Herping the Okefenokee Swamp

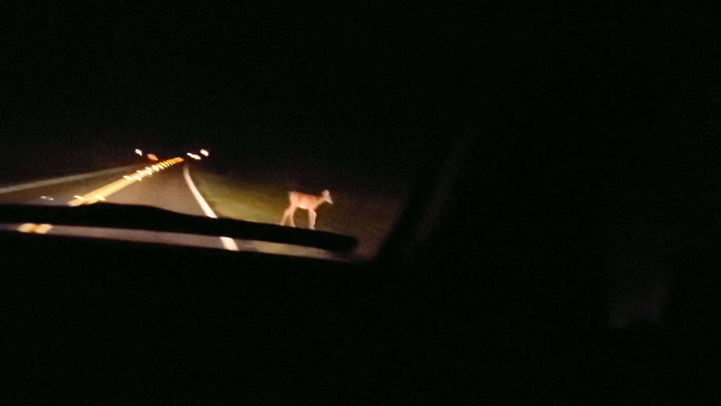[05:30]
You could do it. You could jump out right now and grab one of these deer, but I don't recommend it.